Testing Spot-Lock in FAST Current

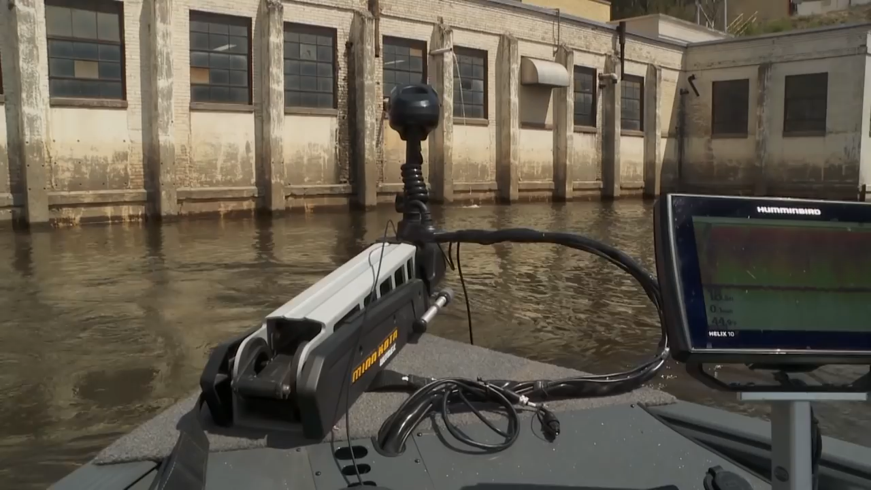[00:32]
the Ultrex and we're pinned in this position and we will absolutely you can see how fast this current is in the boat is absolutely pinned fixed in this position no matter where you're at it's just it's just just